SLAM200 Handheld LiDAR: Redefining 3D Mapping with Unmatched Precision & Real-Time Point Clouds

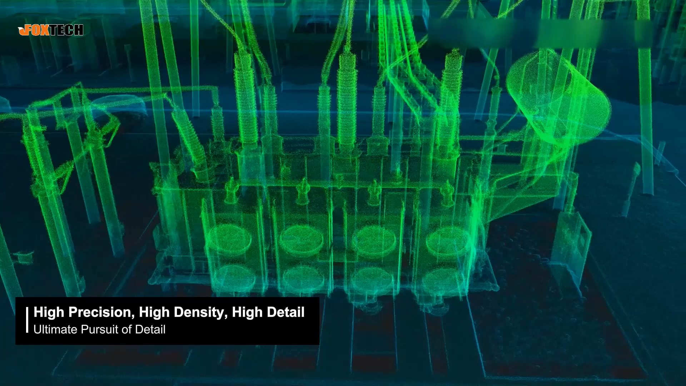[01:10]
SLAM200 is equipped with an industry-leading 640,000
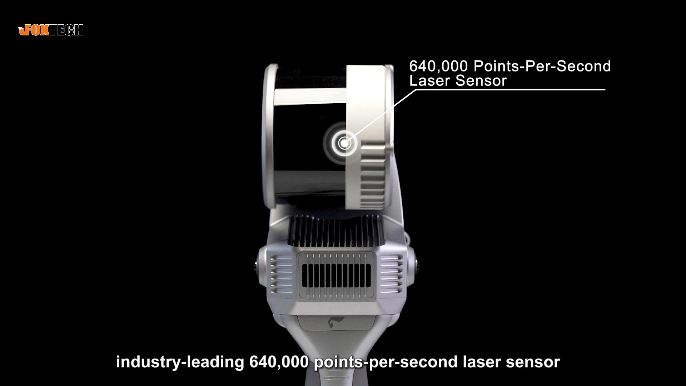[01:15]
points per second laser sensor with outstanding small beam characteristics.
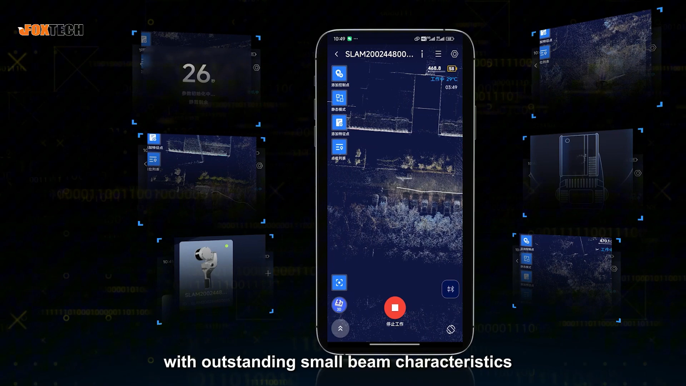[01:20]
Combined with our independently developed expert-grade SLAM algorithm,
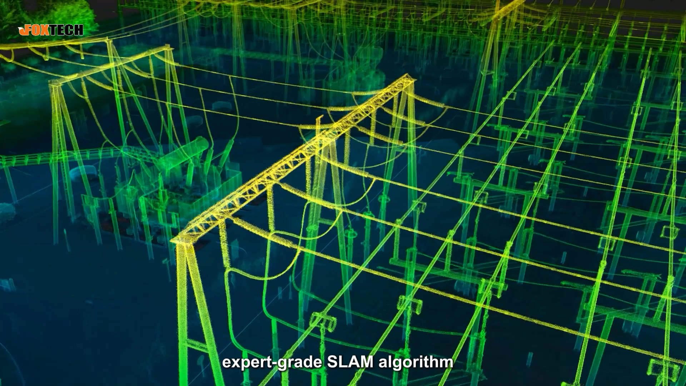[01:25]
it easily captures intricate scene details.
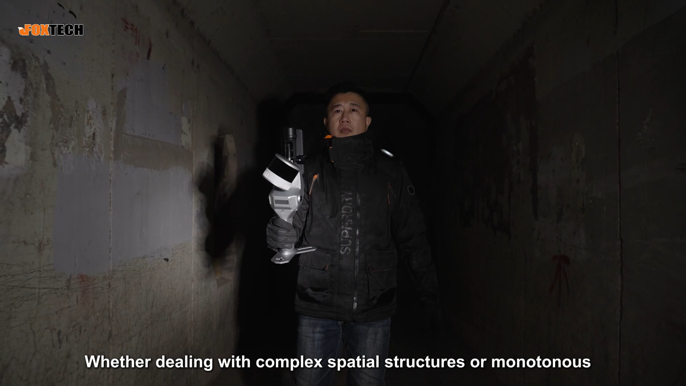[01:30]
Whether dealing with complex spatial structures or monotonous deep environments,
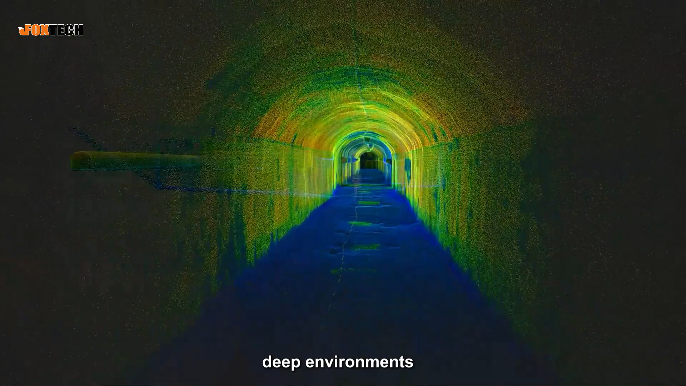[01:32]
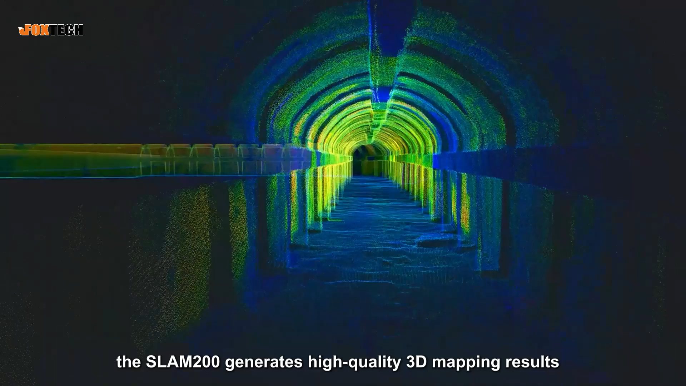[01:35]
the SLAM200 generates high-quality 3D mapping results,
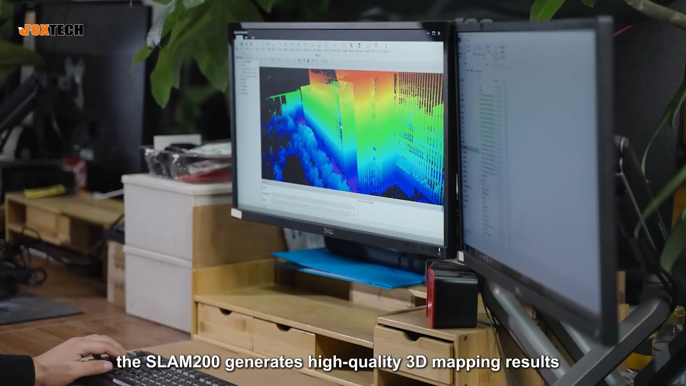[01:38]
showcasing point cloud data with unparalleled clarity and detail.
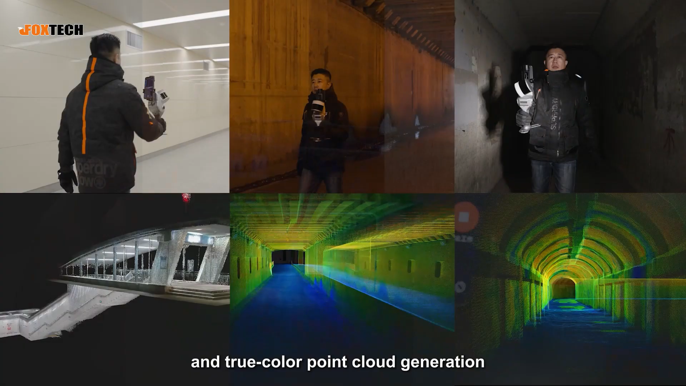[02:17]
With upgraded visual SLAM mapping capabilities,
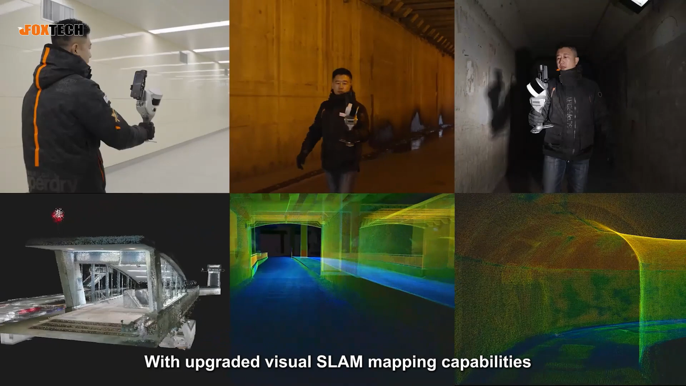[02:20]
it excels in challenging environments such as subways, tunnels, and culverts with weak structural textures,
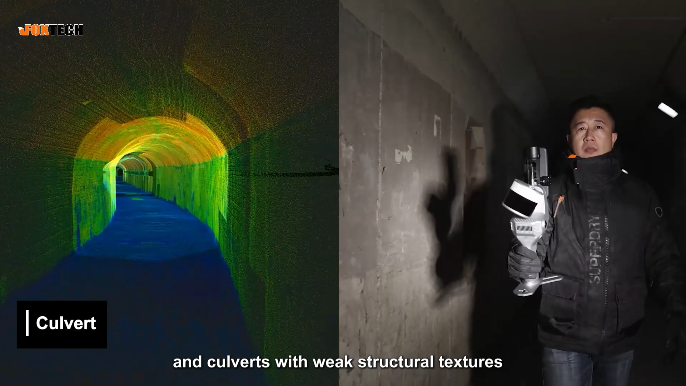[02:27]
ensuring high-precision results and reducing mapping difficulties.